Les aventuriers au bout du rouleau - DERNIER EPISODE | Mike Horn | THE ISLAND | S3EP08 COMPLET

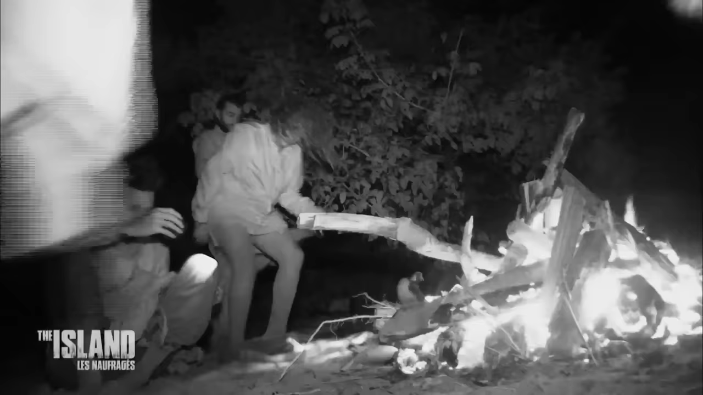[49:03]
La veillée au coin du feu touche à sa fin. Tous ont profité avec légèreté de cette dernière soirée.